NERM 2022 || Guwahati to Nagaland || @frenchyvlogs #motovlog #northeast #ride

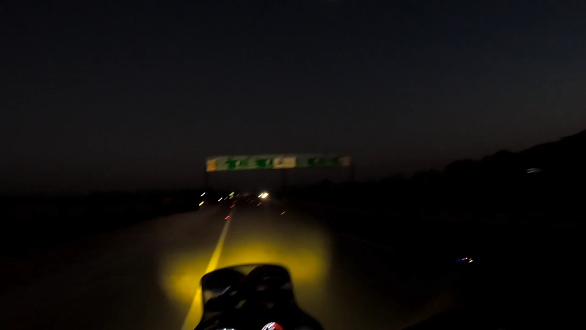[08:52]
अगाडि पेट्रोल पम्प छ भन्दैछ खोइ हेरौँ है मेरो फ्यु रिजर्भमा छ अनि
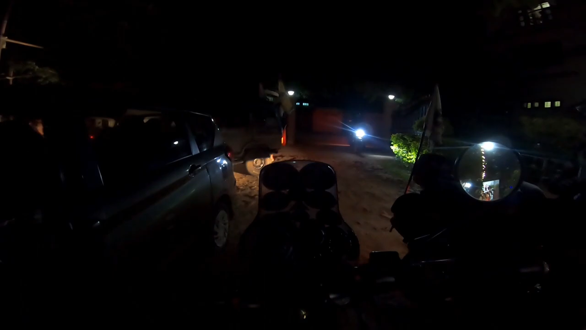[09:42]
सो फाइनली हामी यहाँनिर दिपु भन्ने जग्गा आइसकेका छौँ